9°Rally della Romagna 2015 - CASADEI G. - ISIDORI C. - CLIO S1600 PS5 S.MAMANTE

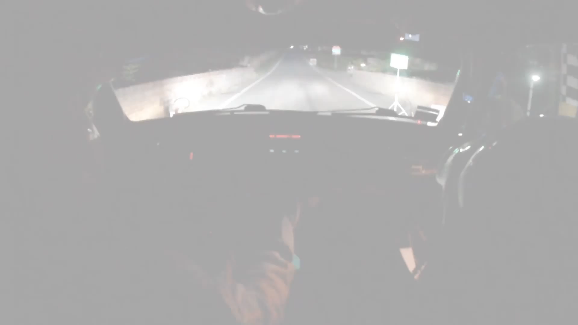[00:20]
5,4,3,2,1 vai, 100, destra piena, 300, destra piena, 300, 300, sinistra 3, sinistra 3,
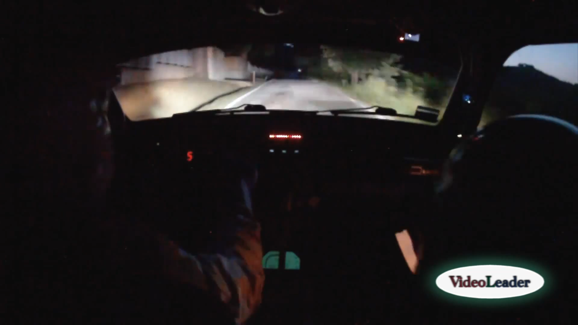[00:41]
30, sinistra 3, 30, destra 4, diventa 3, destra 4, diventa 3, per sinistra 2, destra piena, 200, 200, sinistra 3, taglia, 30,
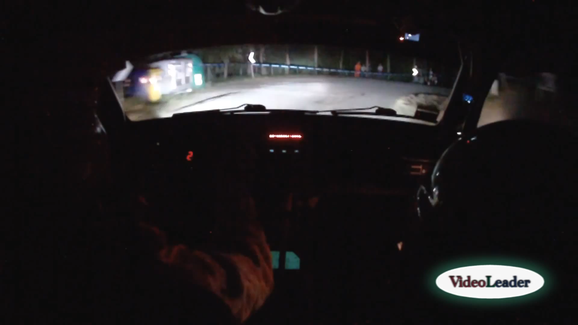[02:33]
occhio, eh, sinistra 3, lunga, destra piena, lunga, lunga, al cartello gira, 30, sinistra 2, taglia, 30, sinistra piena, alla casa destra 3, gira dopo, piena, la casa destra 3, gira dopo, sinistra 2, taglia, apre, e in destra 3, antitaglio, antitaglio,